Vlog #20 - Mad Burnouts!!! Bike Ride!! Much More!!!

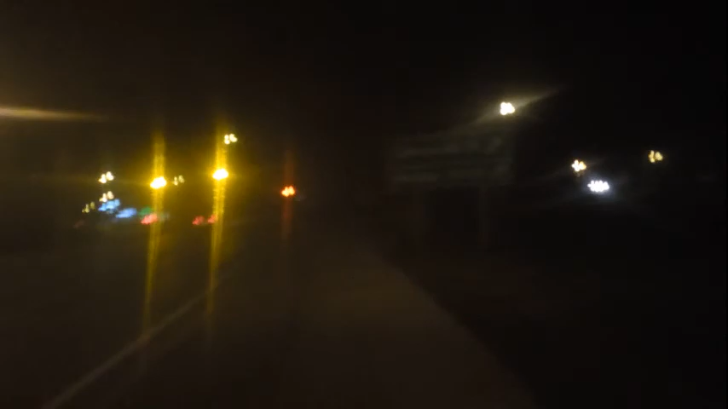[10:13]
It's a yellow light, so I'm just gonna try to cut through it. There's nobody going through. Go right along the median. Oh shit. Alright, well there's cars.